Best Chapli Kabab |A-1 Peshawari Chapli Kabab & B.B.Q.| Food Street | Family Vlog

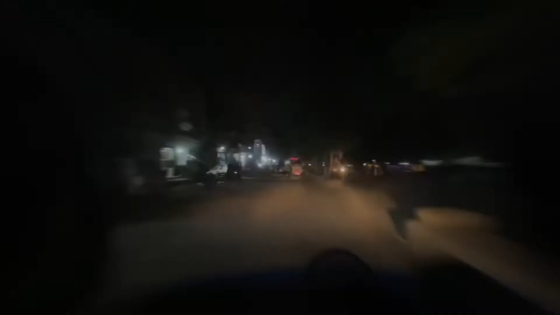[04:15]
तो जी, ये सीधा रोड जा रहा है रेस्टोरेंट की तरफ,
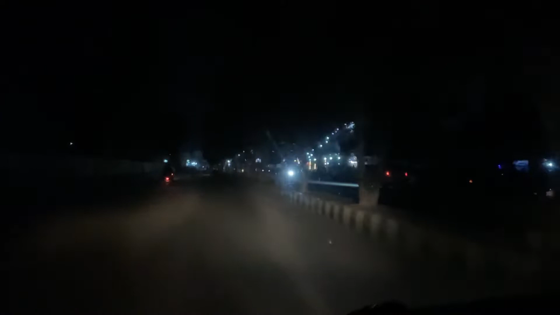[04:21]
और ये जो लाइटें नज़र आ रही हैं इस साइड पे है रेस्टोरेंट। तो आइए आपको लेके चलते हैं रेस्टोरेंट की तरफ।